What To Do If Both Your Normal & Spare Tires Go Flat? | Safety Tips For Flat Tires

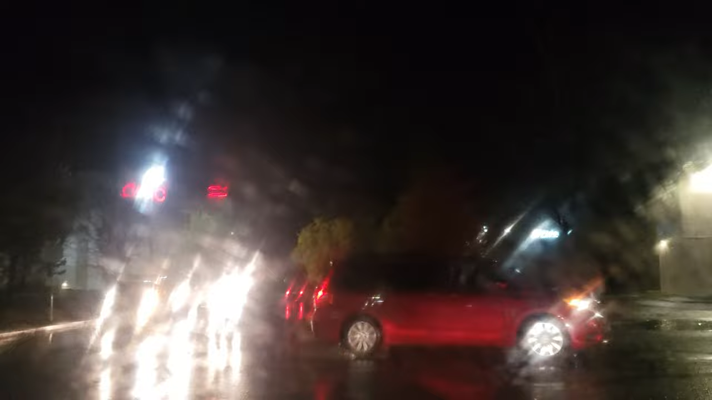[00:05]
Oh my goodness, looks like a flood going on right here.
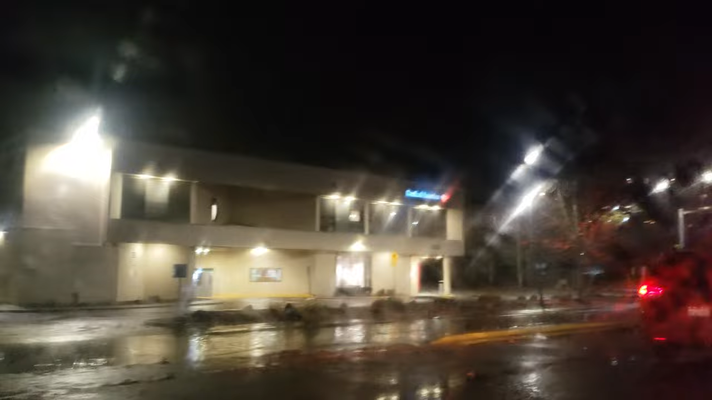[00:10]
What's going on here? I was leaving the Alderwood Mall AMC theaters after watching Eternals and I noticed this huge flooded area. I wasn't able to back up so I was forced to go forward.
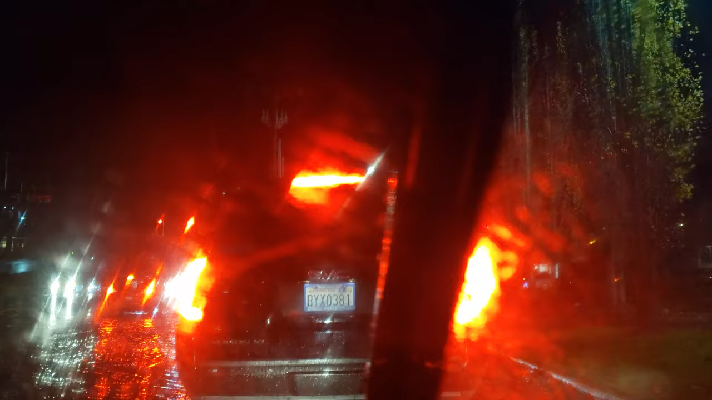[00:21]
Unfortunately I hit a huge pothole which punctured my tire.
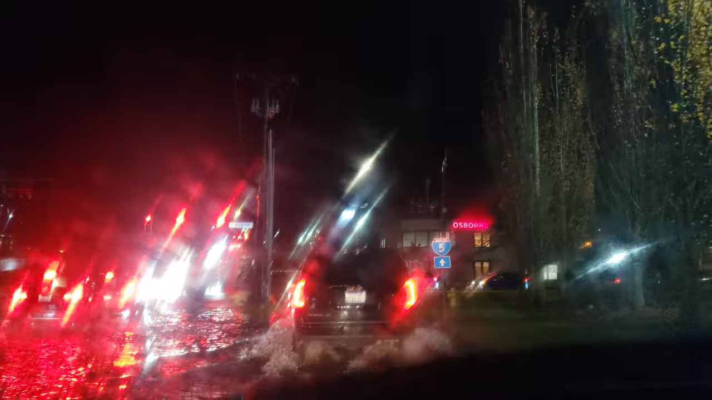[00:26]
Today I'm going to show you what to do if both your normal tire and spare goes flat.
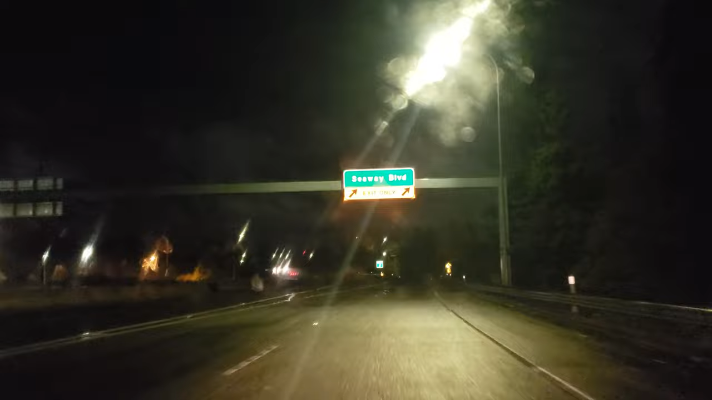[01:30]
And as I realized when you have it on, you can't make the turn signals at the same time. So I had to stop that immediately to let people know that I'm turning. As you can see, I'm going very slow. I'm driving home trying to not take the highway if possible. Going like under 30 miles per hour.
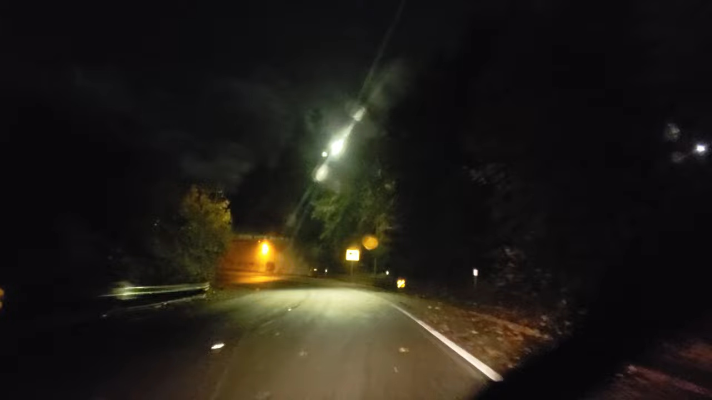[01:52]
The whole purpose of the emergency signal is to let people know not to follow me or that I'm driving slow for a reason.